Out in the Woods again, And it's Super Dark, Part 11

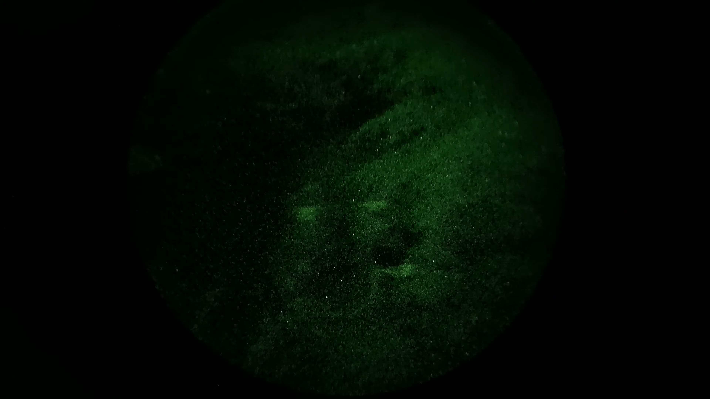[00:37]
I'll put a Duracell there. I don't know if it's made a difference.
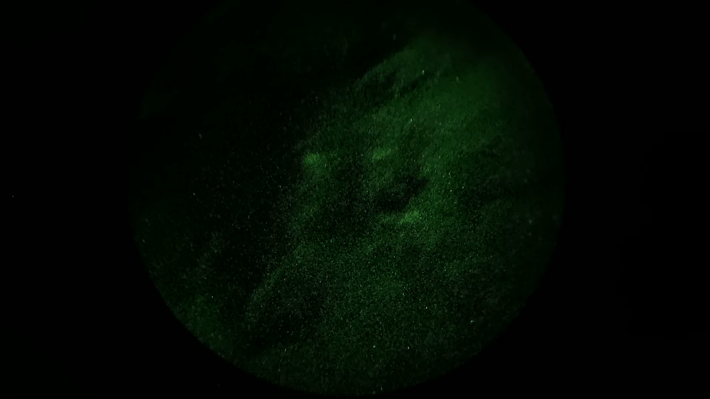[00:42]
Maybe very slightly. I don't know, maybe it's a placebo effect. I'm trying to get it straight with my eye. Right, I'll do it. At least the IR works anyway, eh? God, the little IR is quite...
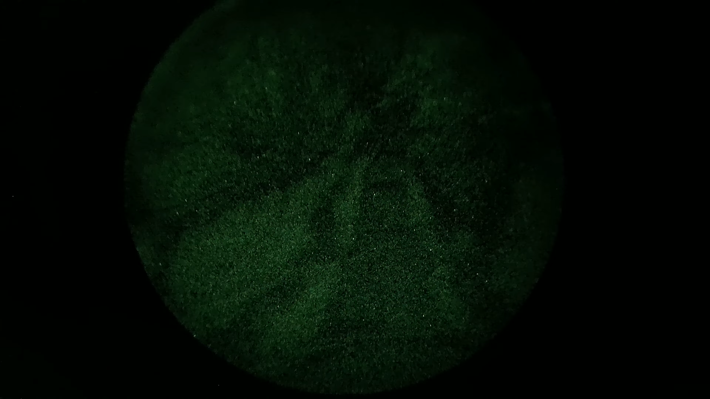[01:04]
and that's not even the powerful one, but I've sort of broken the IR. Basically what it was, the switch would fall off. And the switch contains, what is it, off, on, high IR, well, low IR, and then high IR. Well, when I put it back on, it snapped the bloody torques, had sort of really thin, like half a middle bloody span, I think, on the little grub screw.
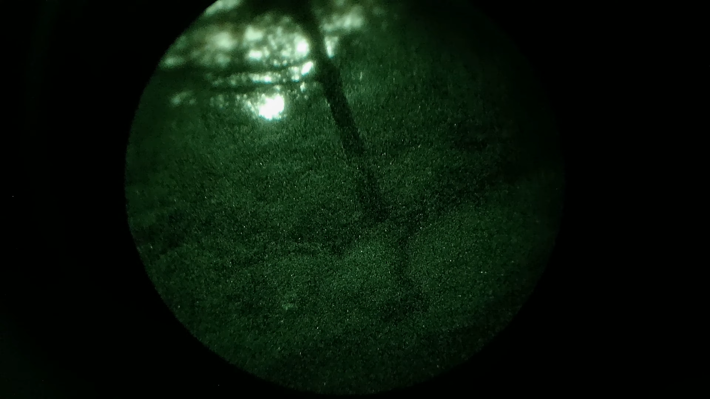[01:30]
So it snapped inside, and it was, the switch was then sort of in the wrong position. So now it's just got on, off, like low IR, and high IR's sort of, you know, not on it.
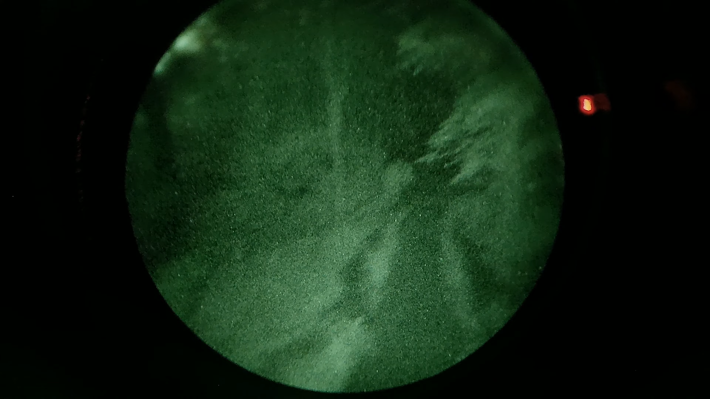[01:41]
Because the switch doesn't turn any further.
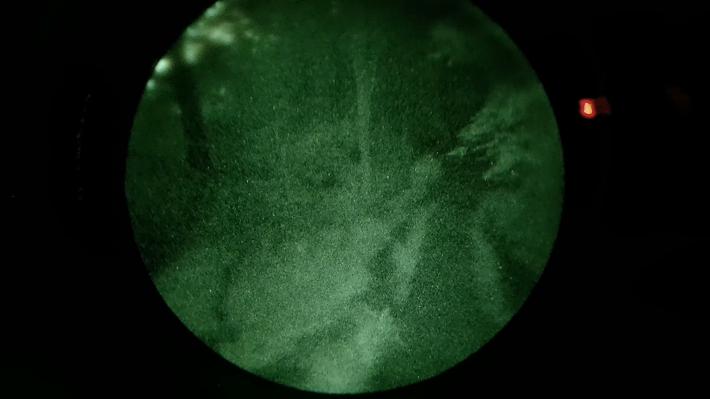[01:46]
But, anyway, yeah, it's good enough.
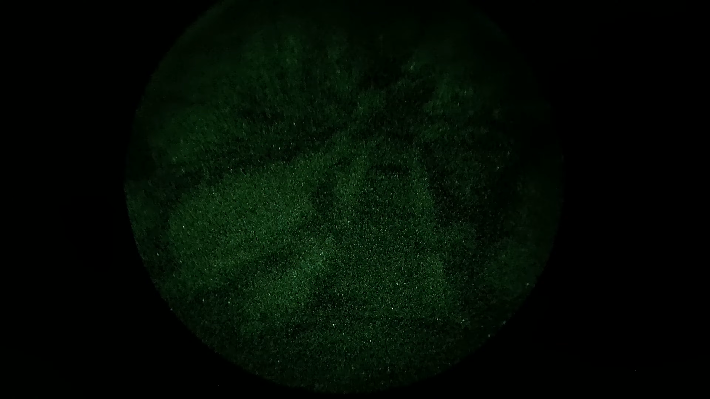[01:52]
Good enough, actually, let's just change that again. Zoom in. There we go. Oh, God, let the fucking fly do my head in down here.
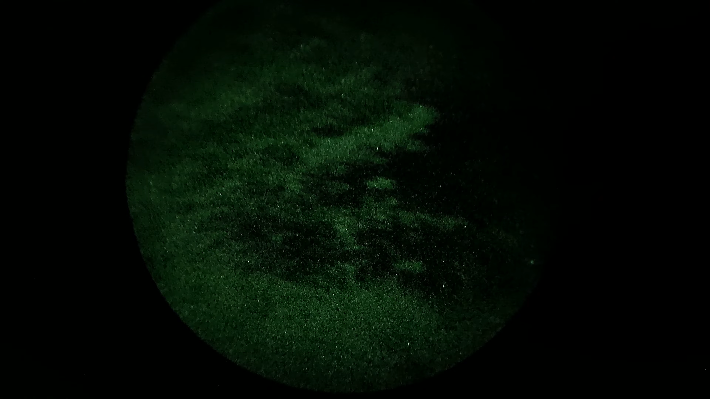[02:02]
Chicken on my nose. But, anyway, that's, er... Yeah, actually, I think it is very, very slightly brighter with the Duracell over the Aquile.
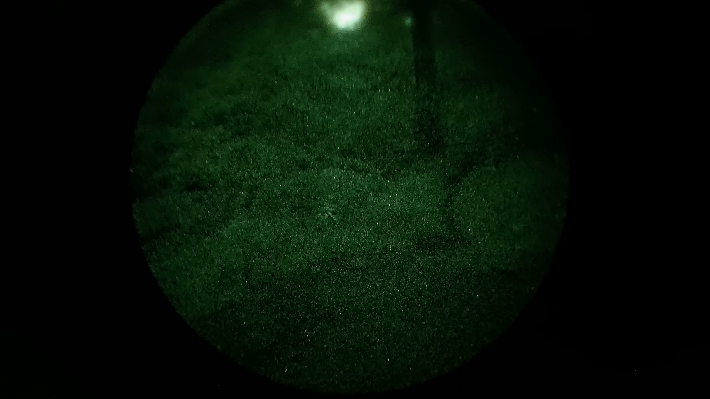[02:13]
Very, very slightly, maybe brighter.
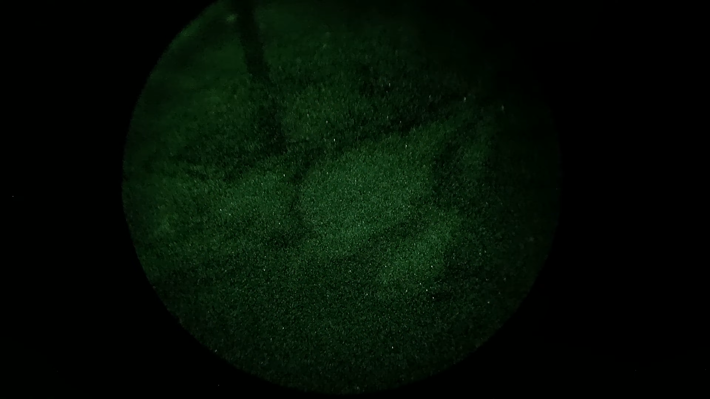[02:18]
Yeah, it does seem to be weird.
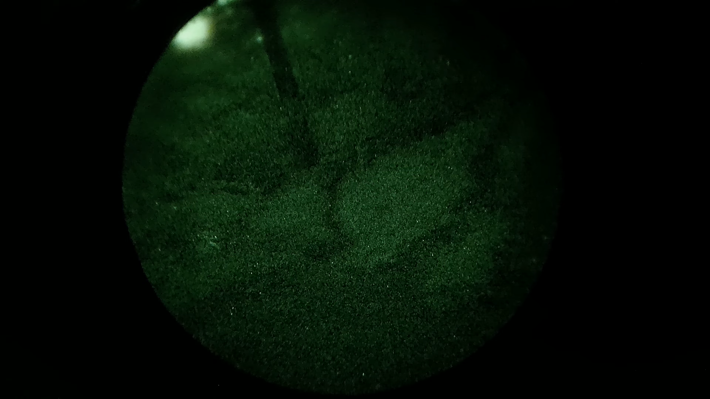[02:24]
Er... Yeah, it's definitely... Definitely... Or, unless, of course, my eyes have just got adjusted. But, that's a possibility, because I... I mean, I've been looking through the thermal with the left eye.
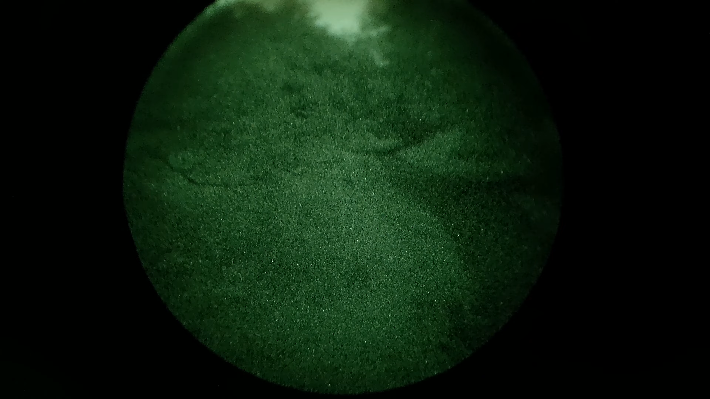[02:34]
But not my number of right.
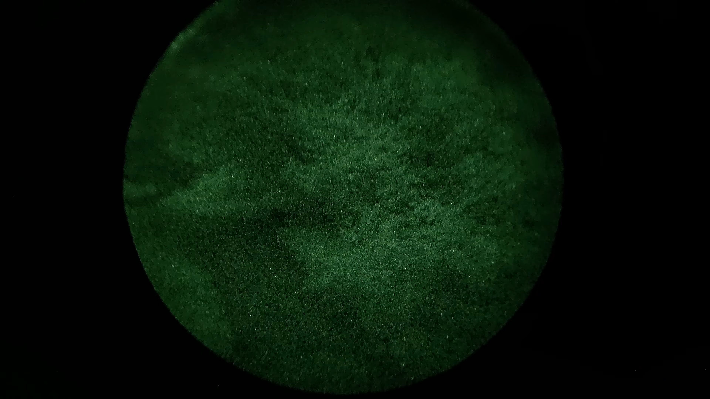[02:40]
So... Yeah, there's no... Oh, there is stars out. The stars are out. Right. Oh, that's cool.
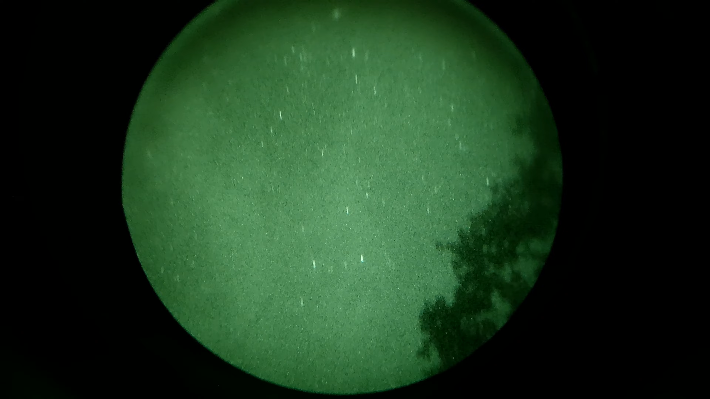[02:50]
Wow. It was overcast. No, it's fucking not overcast. That's mad. I'll tell you what, we'll do a test.
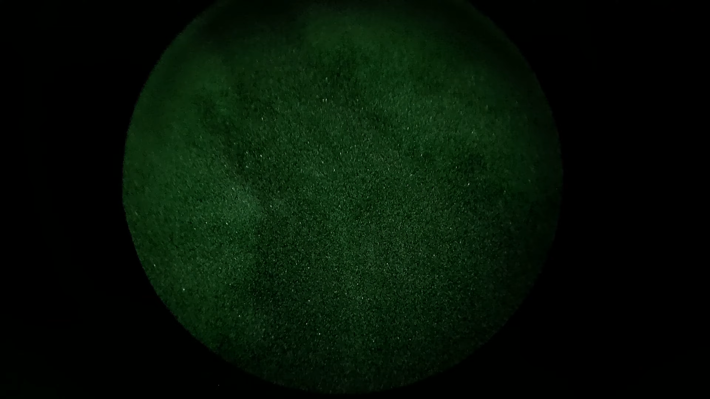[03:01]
Let's just check that I'm recording. We'll do a test of the... The other IR.
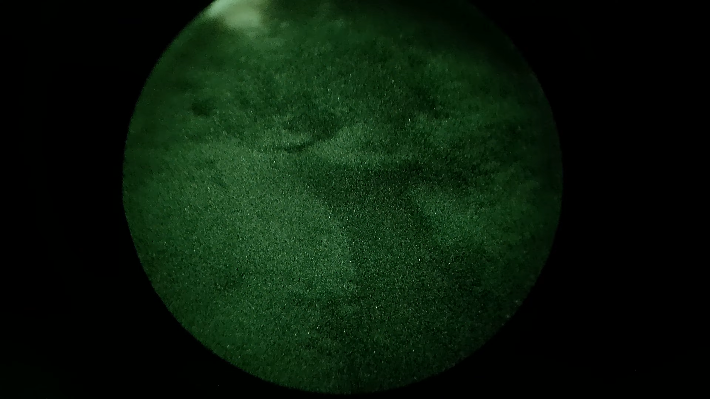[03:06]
Versus this IR. So, let me just check that it's recording. I'll tell you what, I'll pause this.